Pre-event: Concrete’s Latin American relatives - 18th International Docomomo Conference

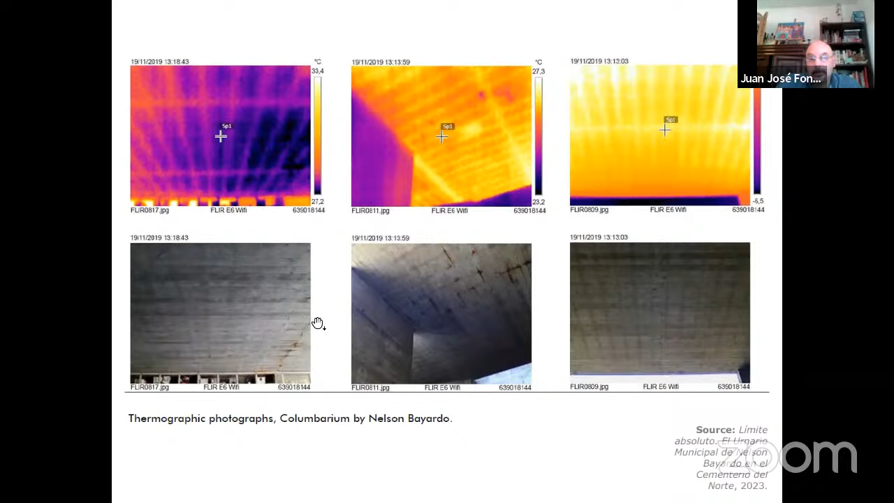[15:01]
which allowed us to confirm the existence of the internal reinforcement ribs in the slabs. Down here are photographs with normal camera, and up here, the same view with thermographical camera.